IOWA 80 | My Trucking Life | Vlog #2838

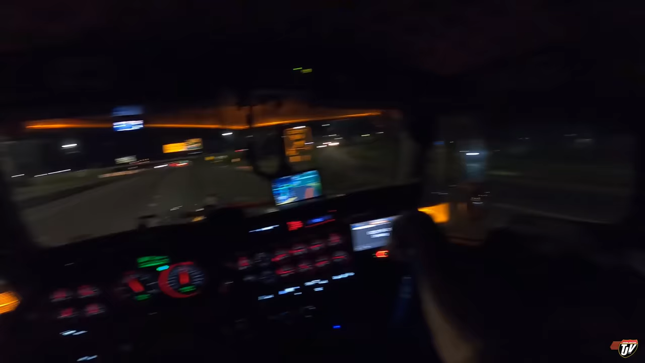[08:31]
Minneapolis, you have to yield. You must yield. And he's got his high beams on too. So many people don't understand how these on-ramps work. If you're on the on-ramp, you must yield to traffic already on the highway. Just like here, when I get up here, if there's traffic there, I have to yield to traffic already on the highway.
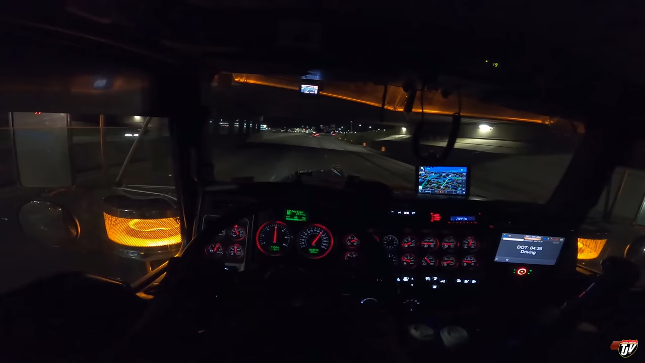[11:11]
see where we're at and just spend the night there. I guess I'm going a little slow, eh? Speed limit here is 60, right? I'm doing 55. That's okay. I'm doing 55. Nothing wrong with doing 55. There's lots of lanes. There's three other lanes people can use. Well, I don't know why they can't figure it out. Oh, that lane's ending. Okay, well, don't pass me on that side.